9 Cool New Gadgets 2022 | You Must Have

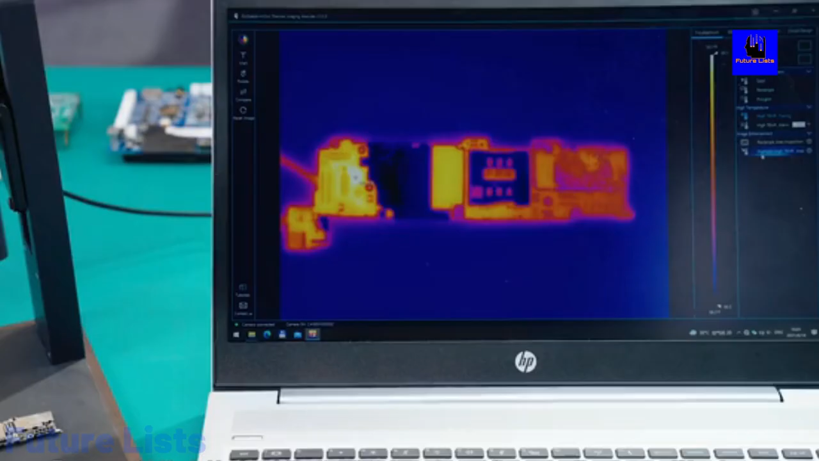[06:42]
These hot spots are usually overworked areas that need to be given more attention in order to avoid damages.